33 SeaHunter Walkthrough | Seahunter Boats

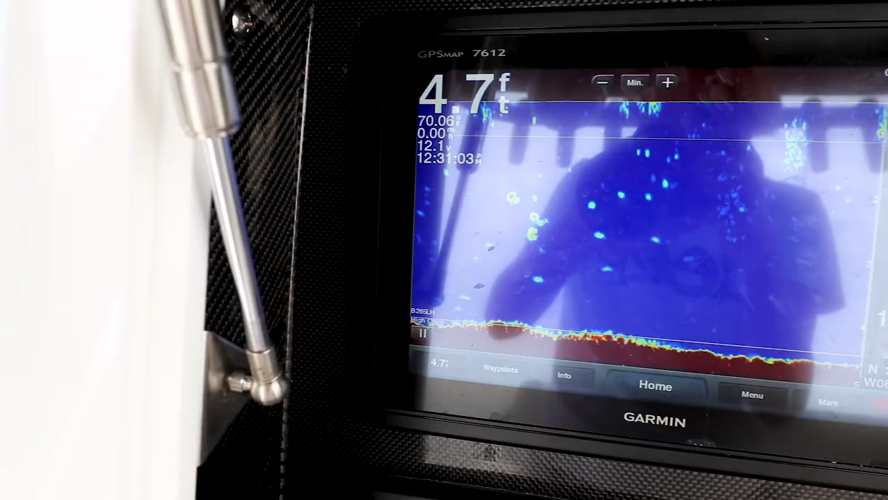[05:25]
On screen: depth 4.7 ft
So we're able to fit 76 12s as well as 16 inch screens if you wanted to. This particular customer just wanted the 12 inch screens.